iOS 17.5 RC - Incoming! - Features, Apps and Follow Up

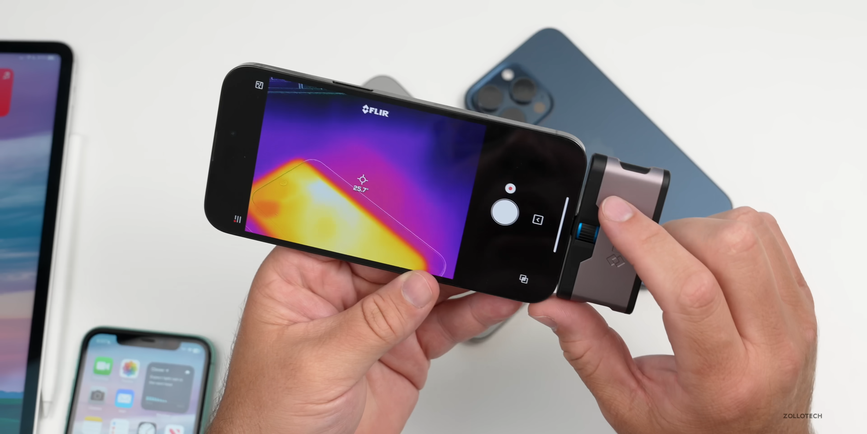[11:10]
thermal camera with ios 17.5 rc we're at about 32.8 or 33 degrees celsius on 17.4.1 where it was sitting idle we're at about 29.5 degrees celsius with ios 17.5 rc we're at about 93 degrees fahrenheit and on 17.4.1 we're at about 87 degrees fahrenheit so okay overall but again a little bit warmer on 17.5 with the rc